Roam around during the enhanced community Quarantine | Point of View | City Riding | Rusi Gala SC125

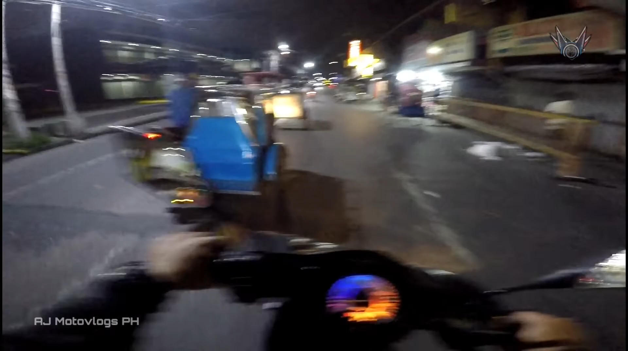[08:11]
Sarado mga fast food. Sarado mga ibang establishment. Pero may mga manilang-ilang taong, syempre, higang nabuhay sila. Hindi nila may iwasan na maglabas ng mga panindan nila.
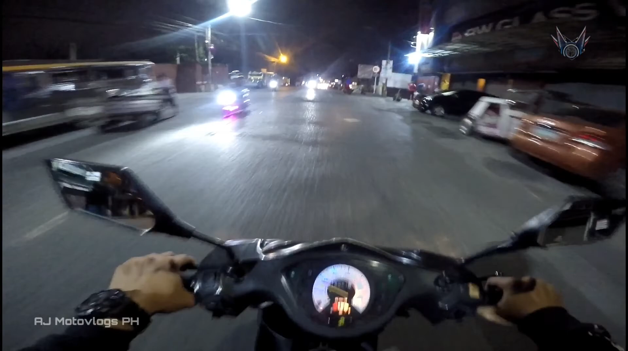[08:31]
So, ayan.
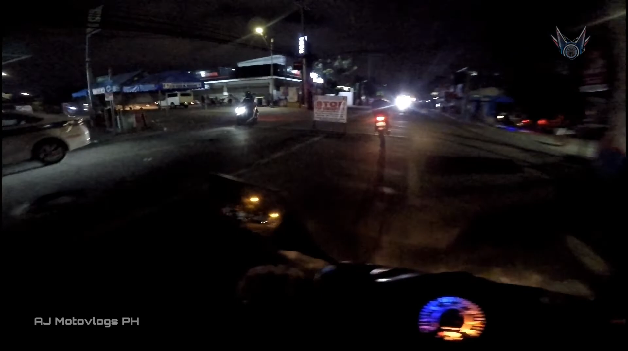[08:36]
May checkpoint na sila dito. Boundary ng Calahokan ng Maynila. Medyo derecho pa tayo ng konti. Nakutigyan natin kung anong sitwasyon banda doon. Kabuntang tayo man. Okay.
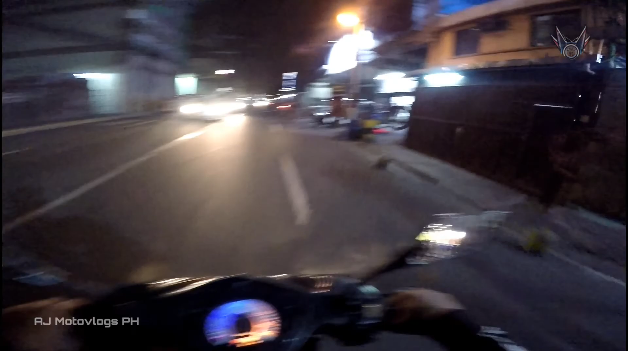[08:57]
So, ayan na nga. Sarado mga fast food. May mga department store na ilan na mga bukas. Pero yung mga pinapapasok nila isang hanggang dalawang tao lang. Tapos limitado lang yung oras.
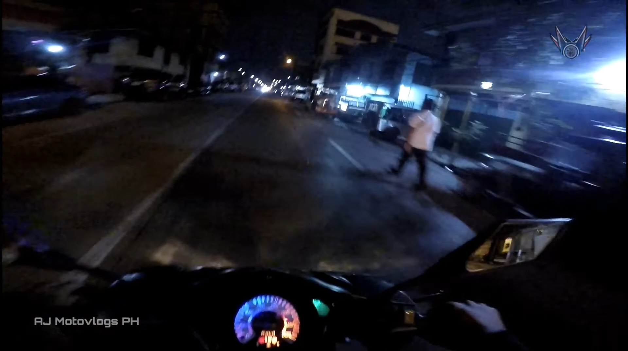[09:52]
So, ayan na nga guys. Very, very quick vlog lang and observation about sa condition ng kalsada ngayon during enhanced community quarantine. So, ayan. Alas 7 pasado pa lang. Pero halos wala nang tao sa kalsada. bukod sa mga bumabiyahe pa uwi. Kasi sa ngayon mayroon pa talagang mga ano eh.